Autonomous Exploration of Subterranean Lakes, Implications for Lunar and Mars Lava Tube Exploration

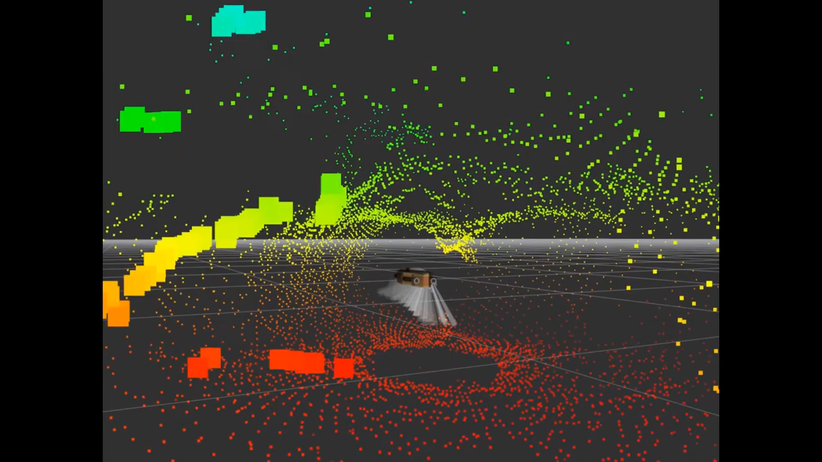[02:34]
At the heart of the exploration process is situational awareness. We start by building a 3D model of the world around the vehicle.
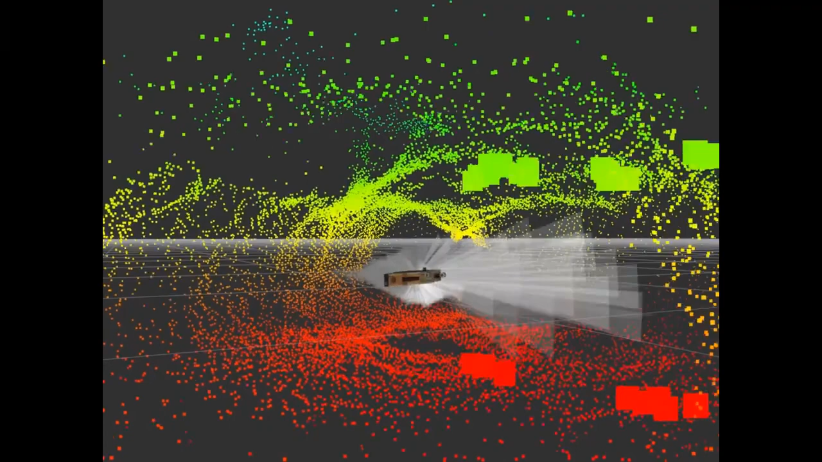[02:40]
We then calculate a vector that the vehicle can move along
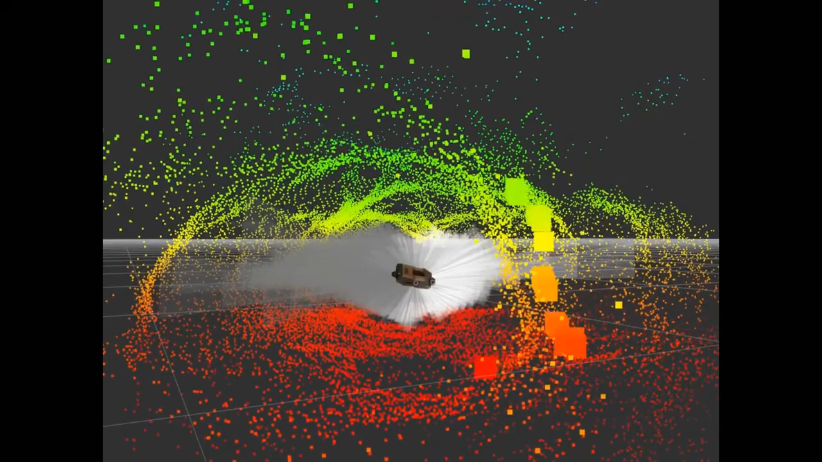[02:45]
to create the greatest amount of new knowledge while not violating obstacle avoidance and other mission failure criteria.
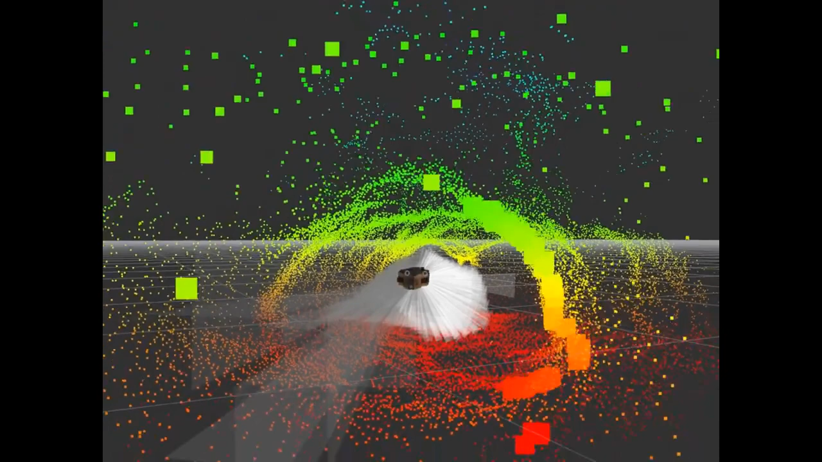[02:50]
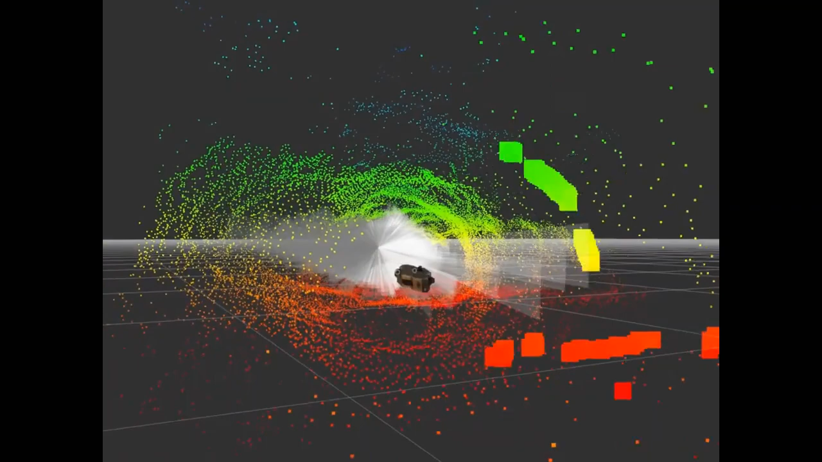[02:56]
The white sections that you see here represent those vectors
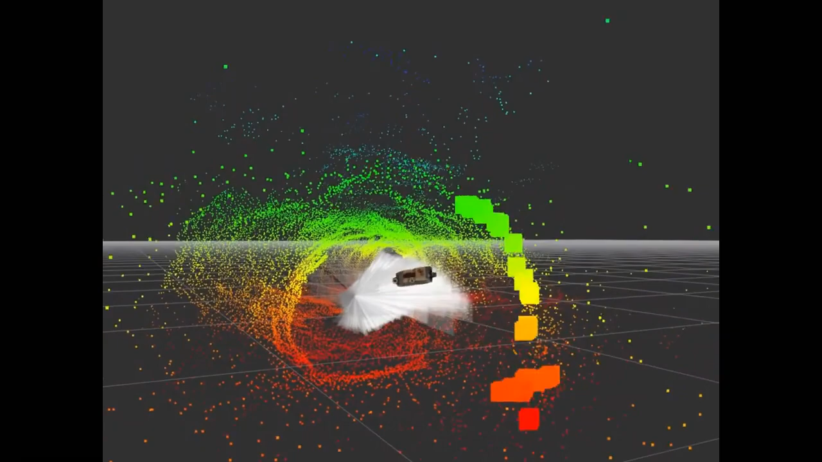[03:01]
of allowed transit while not violating obstacle avoidance criteria.
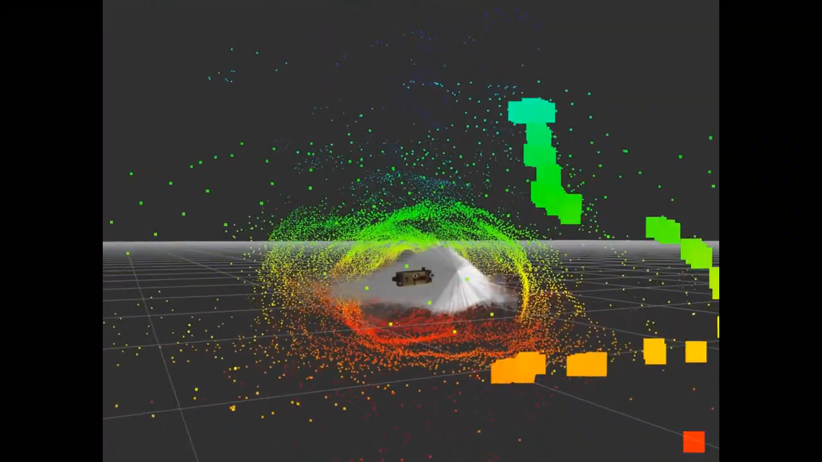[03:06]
And it will finish here in just a second.
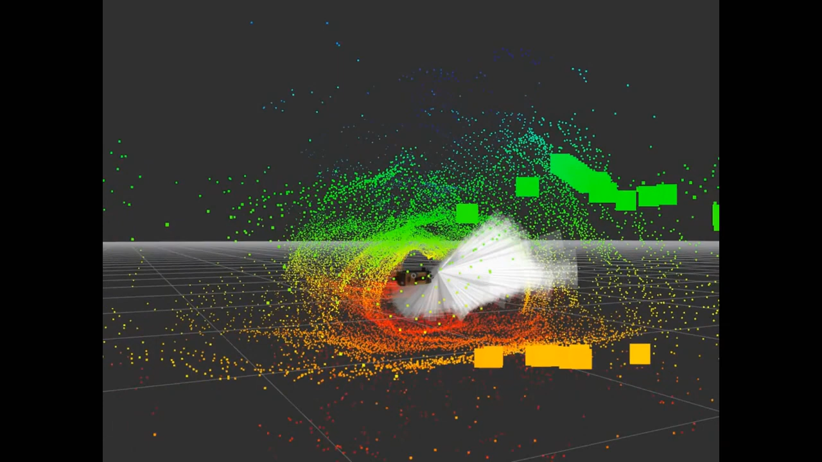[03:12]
So that same data can then be converted post-mission to a meshed fly-through.
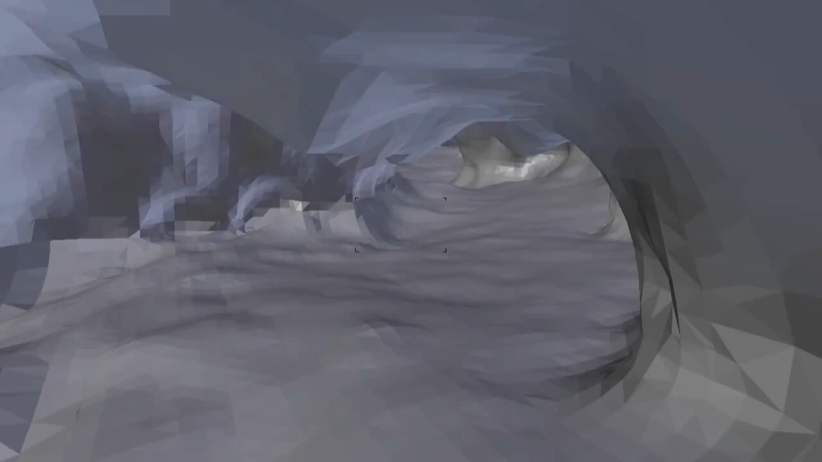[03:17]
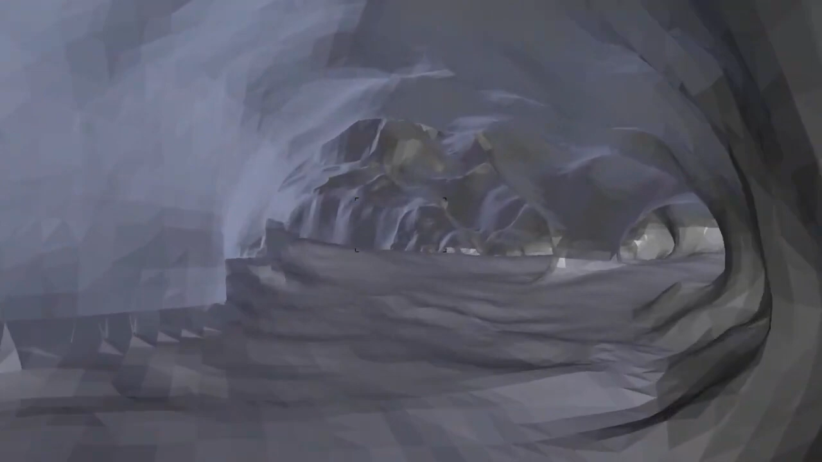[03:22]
And this is that same Florida labyrinth that was just mapped by Sunfish in the previous video. This is roughly 160 meters worth of traverse here.
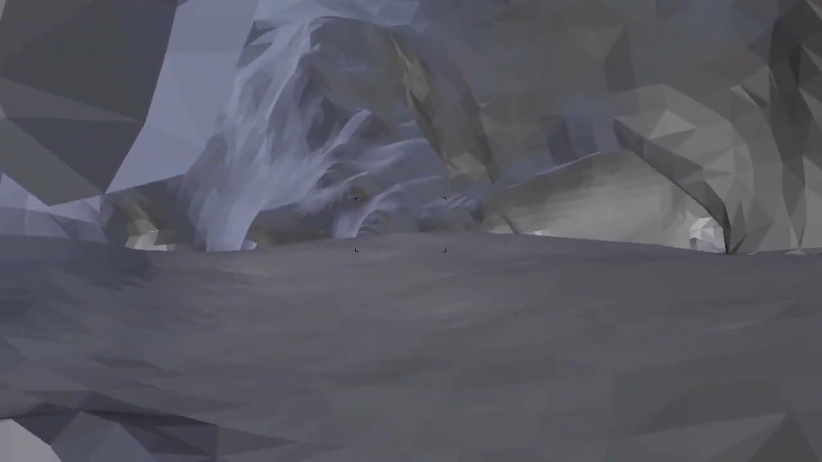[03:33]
The tunnel itself is at a depth of about 20 meters. The average passage width is on the order of 10 to 15 meters.
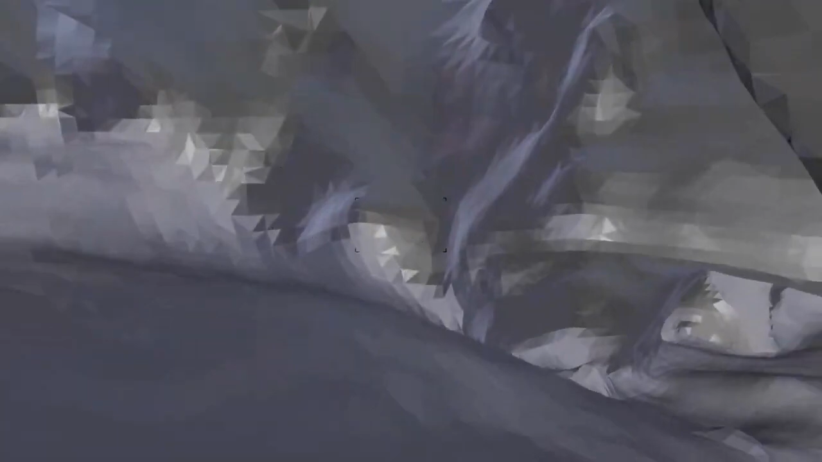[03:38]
And it's going to end up here at 160 meters from the entrance.
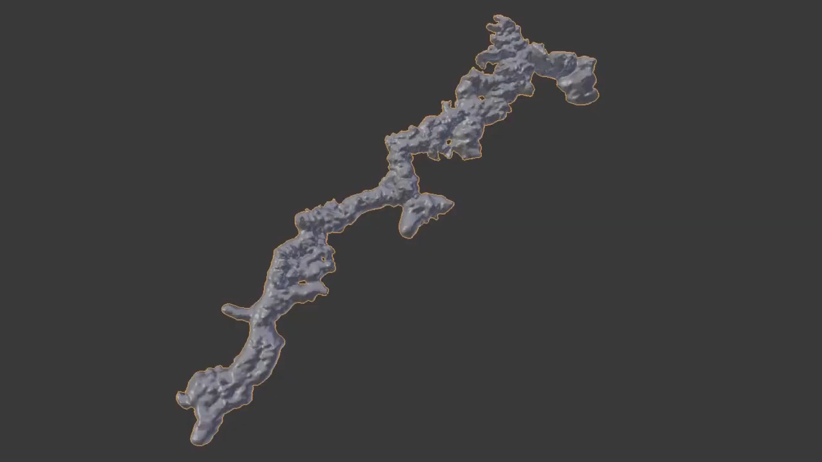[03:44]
So, to recap what I've shown so far,
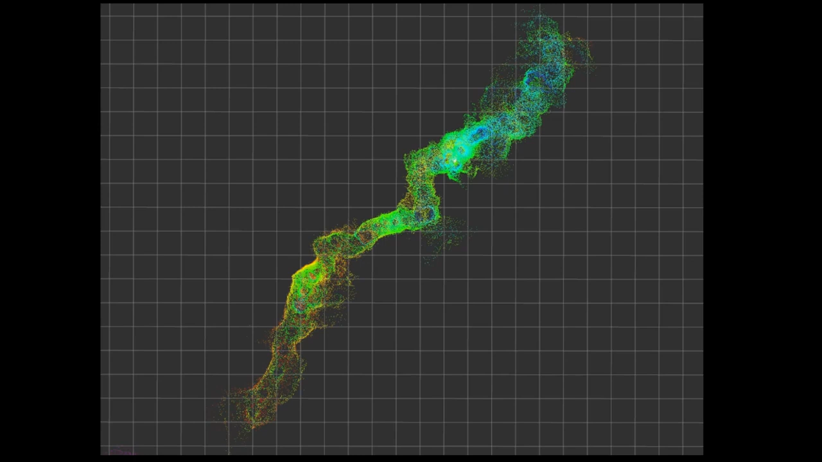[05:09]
We're just going to go ahead and let this video finish out. The white sections that you see being created are the allowed traversability. And as you get into better known tunnel with less bends, it makes bigger jumps.
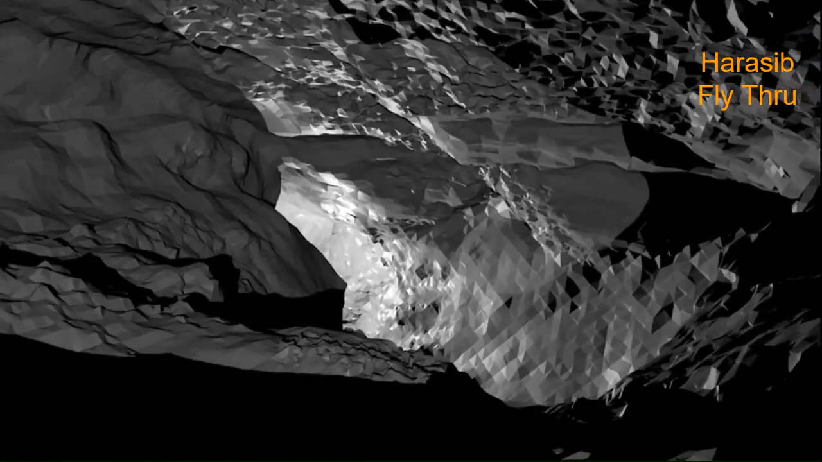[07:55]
The first part, right until it gets very fine here, was produced by LIDAR.
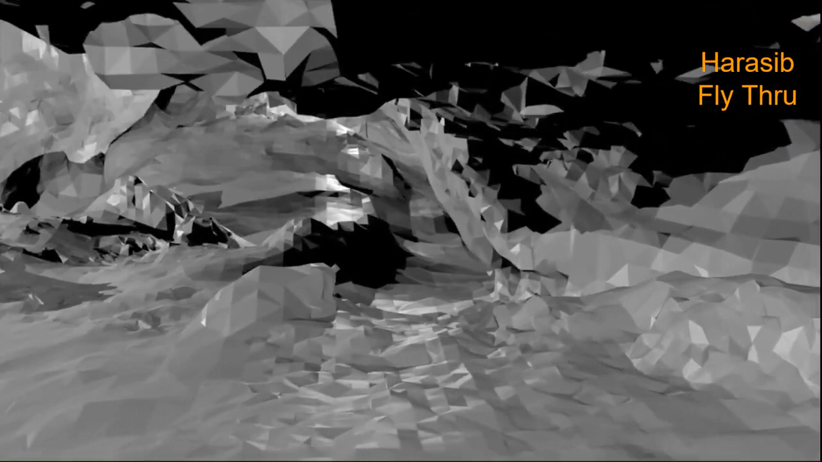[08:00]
The next two-thirds of the data were done with multi-beam sonar carried by Sunfish down to an
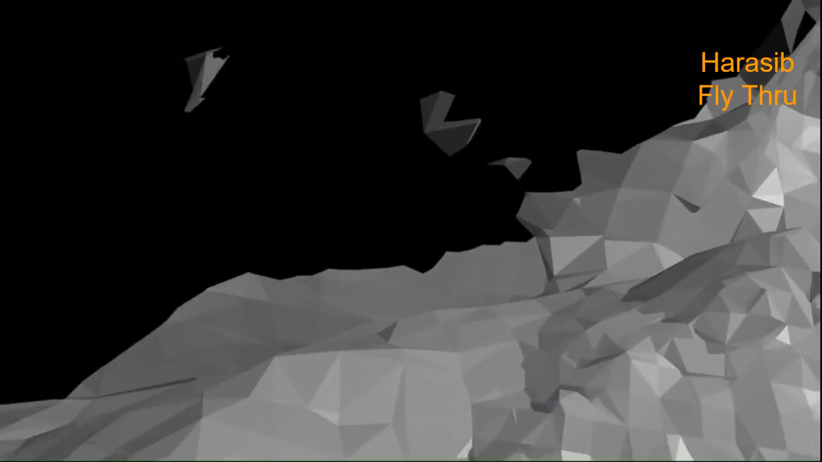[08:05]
absolute depth of 387 meters below the surface.
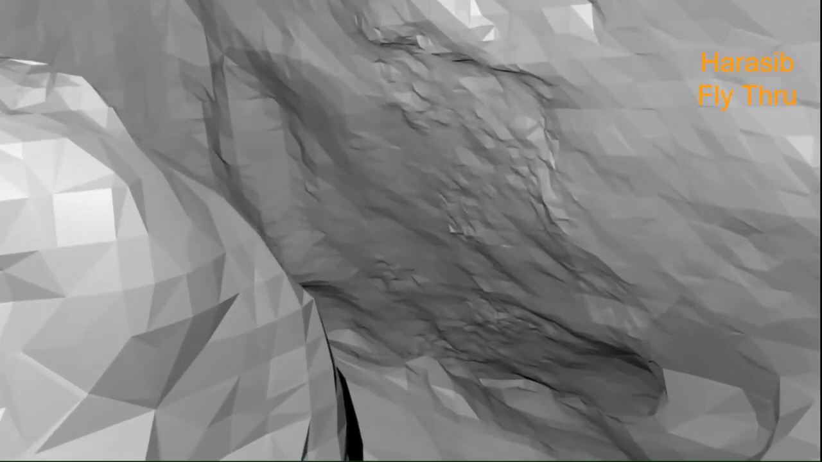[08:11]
And it, again, ends with a breakdown collapse at the end. Our final target was Dragon's Breath Cave.
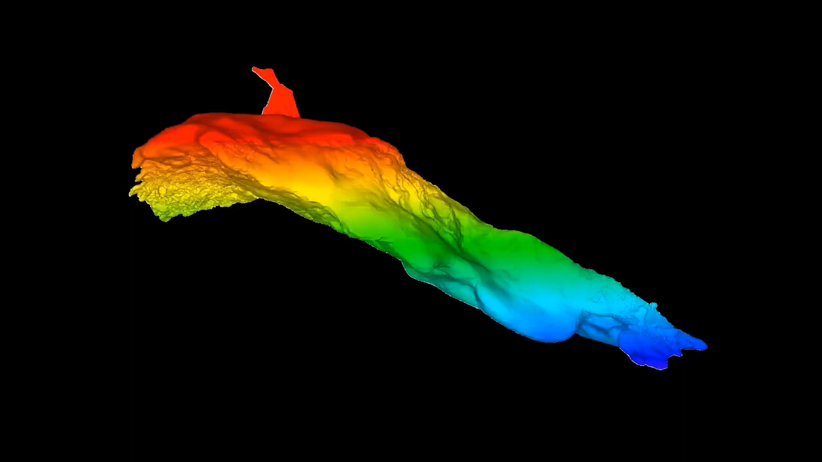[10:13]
This is a volume underwater of 2.5 million cubic meters. And then this tiny little section up here at the top is the entrance shaft series coming down.